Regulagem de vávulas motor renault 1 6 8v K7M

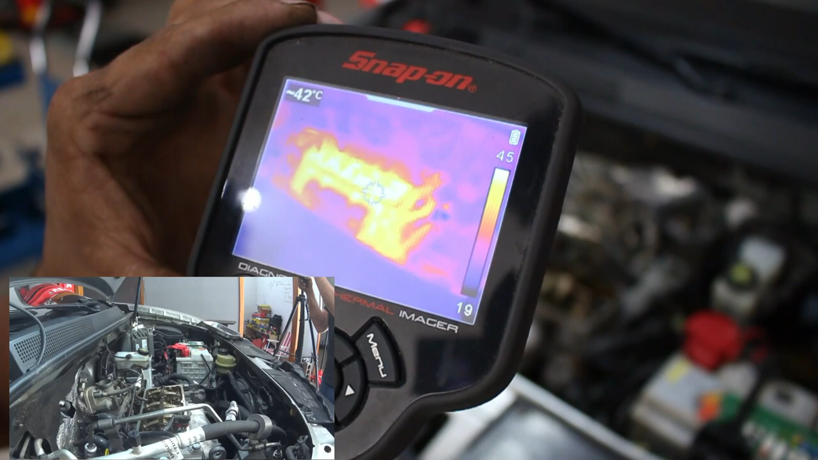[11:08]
43 graus ali Mais ou menos Bem no centro ali Então tem que deixar resfriar Até a temperatura ambiente Qual que é a temperatura ambiente Deixa eu virar a câmera aqui Para o chão aqui E desliguei a câmera
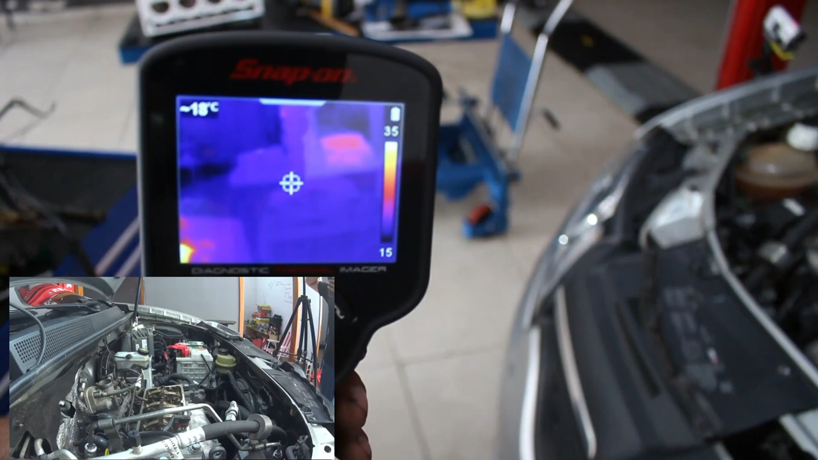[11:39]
Ó Torno de 18 a 20 graus aí É a temperatura ambiente aqui Então o carro tem que resfriar Mais 20 graus Para a gente poder fazer A regulagem de válvula Galera Agora a gente vai fazer A regulagem de válvula